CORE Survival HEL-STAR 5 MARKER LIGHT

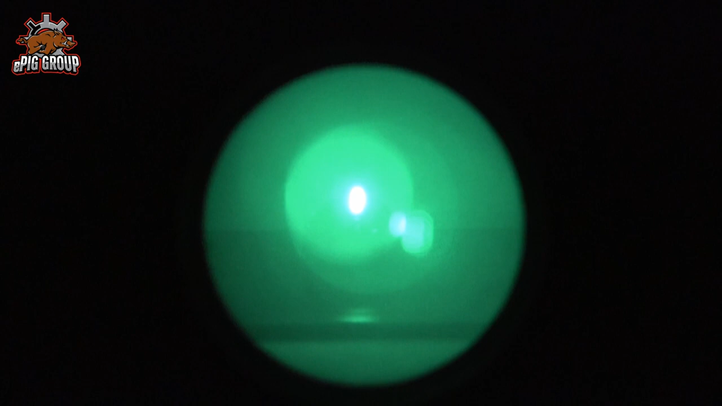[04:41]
dass wir wirklich nur die IR-Lampe sehen. Hier seht ihr, es blinkt relativ hell, gut zu sehen auf jeden Fall. Das sind jetzt zwei Meter Entfernung.
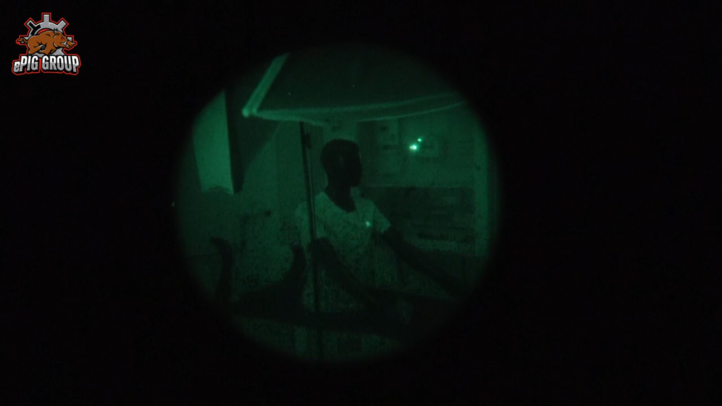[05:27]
reicht das dann auch schon aus, um dem Nachtsichtgerät bei absoluter Dunkelheit genügend Licht zu liefern, um ein klares Bild zu bringen.